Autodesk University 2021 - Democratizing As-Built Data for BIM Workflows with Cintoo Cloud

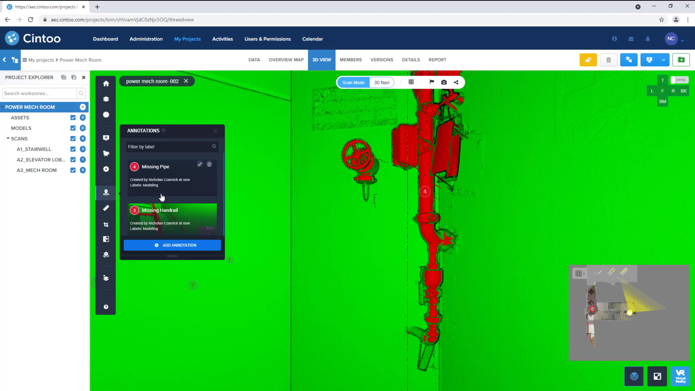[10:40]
Any notes, issues, and measurements that have been made in the project. Can also be viewed in the report tab.
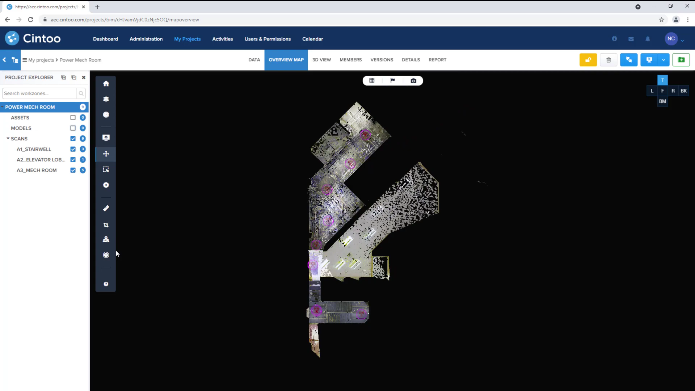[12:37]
Before we define our crop region.
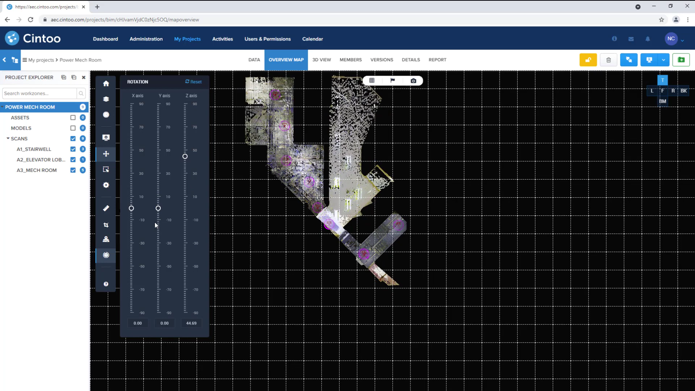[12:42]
Next we can open the crop tool. And adjust our crop boundaries.
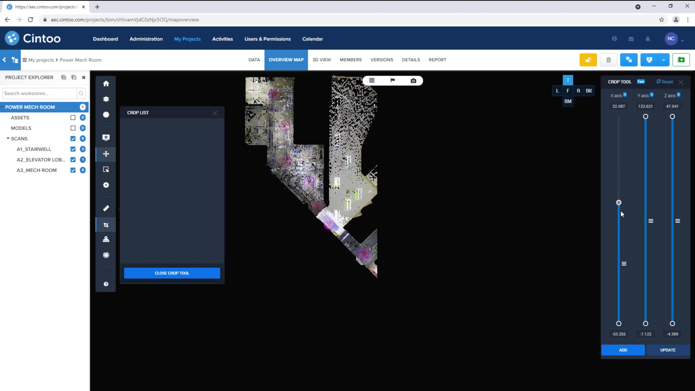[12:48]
To the area of interest.
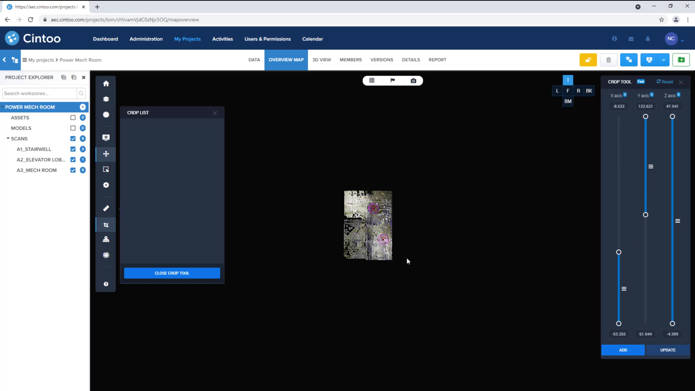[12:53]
And once that's done. You can click add. To save the crop region.
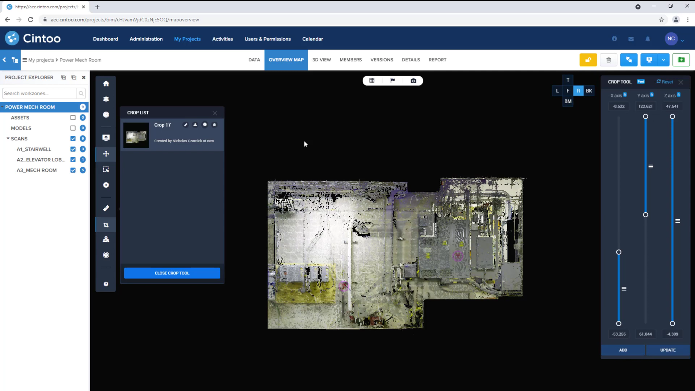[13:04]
We can open the 3D view. To verify the crop region. Or to make any adjustments as needed.
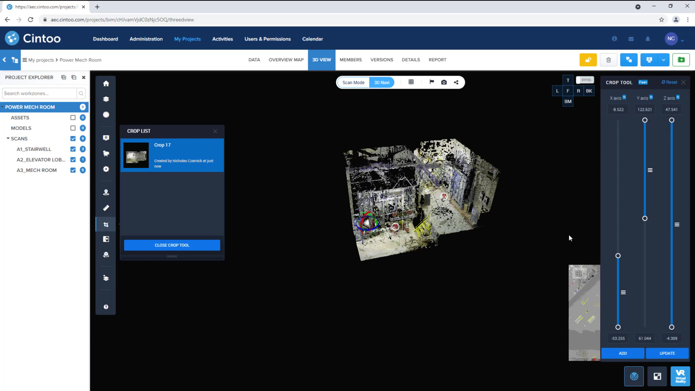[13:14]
Then it can be exported.
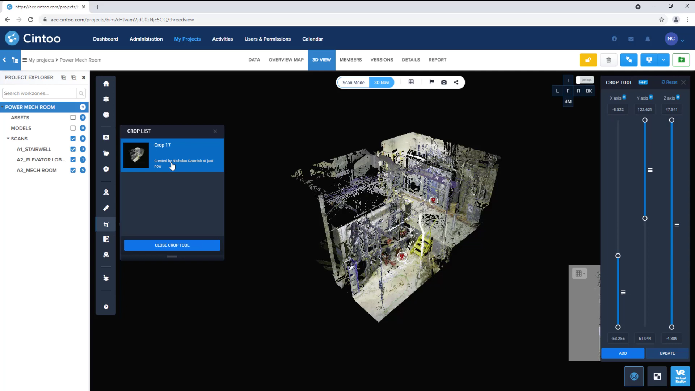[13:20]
Either as an unstructured point cloud file.
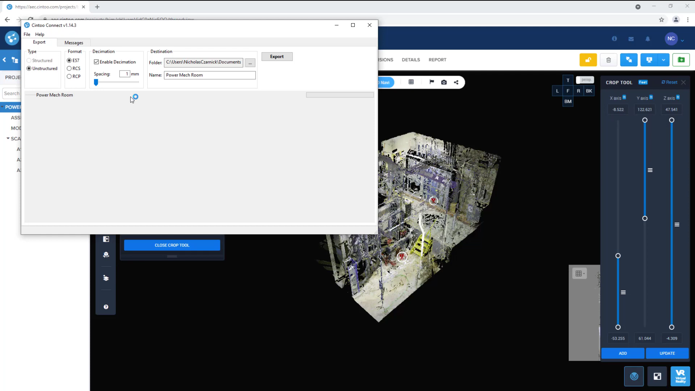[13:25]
Or as a 3D mesh file.
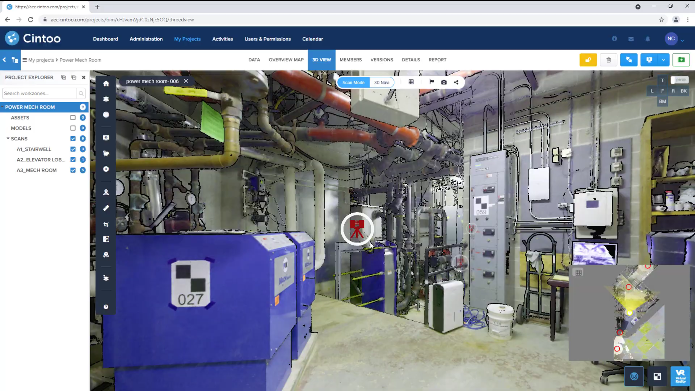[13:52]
We can select a view. And display mode. As a starting point.
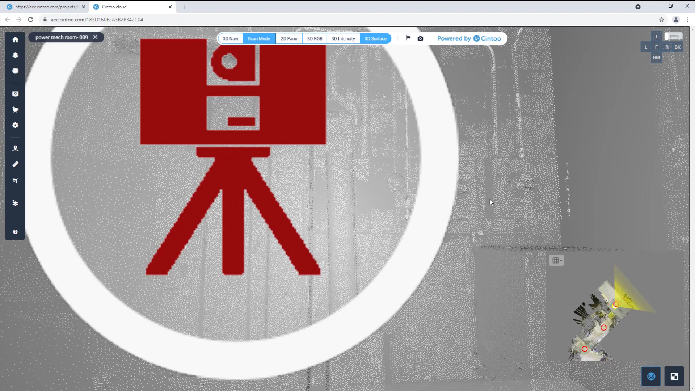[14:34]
For example. I can view the measurements. That have been created in the project.
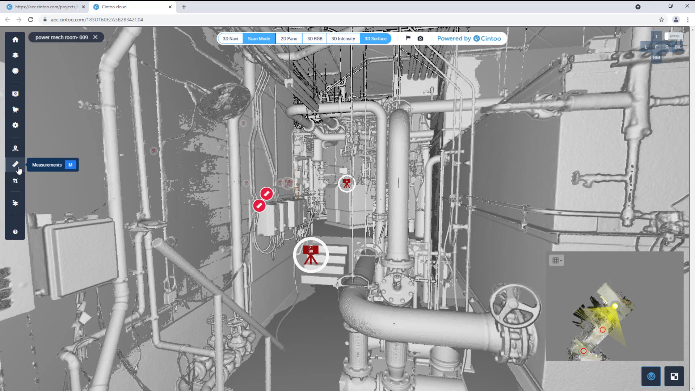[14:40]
And I can take additional measurements.
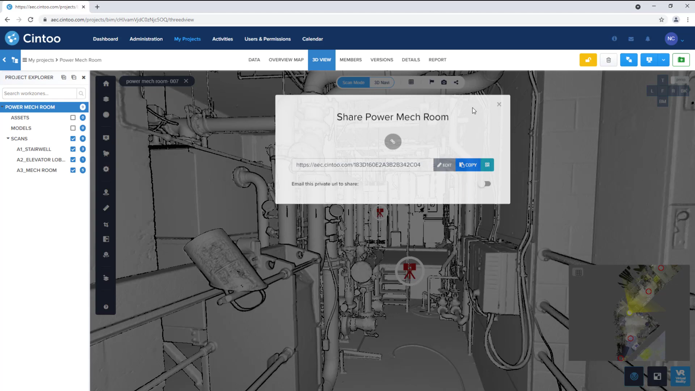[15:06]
When it comes to. After viewing this mesh-based reality data, we also have the ability to stream the data to VR headsets like the Oculus Rift,
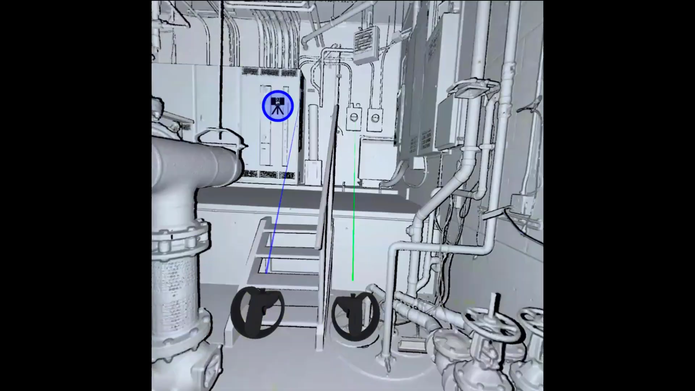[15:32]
and toggle display modes, as well as any design models in the project.